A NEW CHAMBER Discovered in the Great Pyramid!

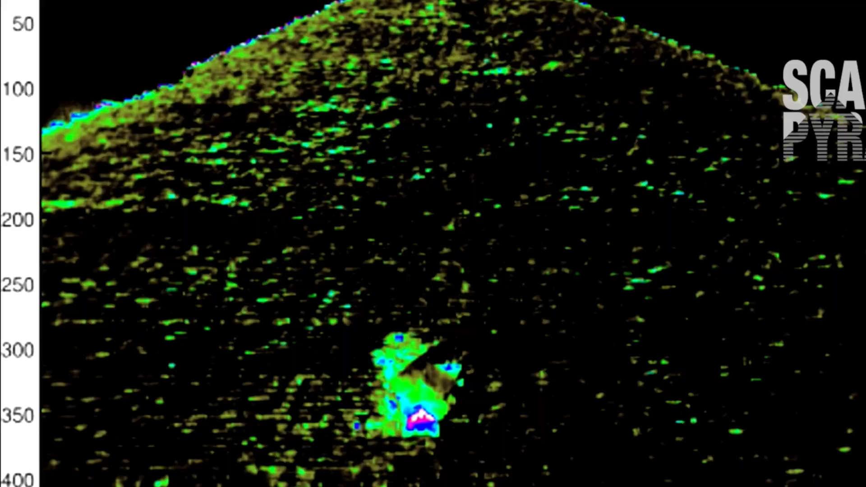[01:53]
The Scan Pyramids mission first detected this corridor as a thermal anomaly back in 2016,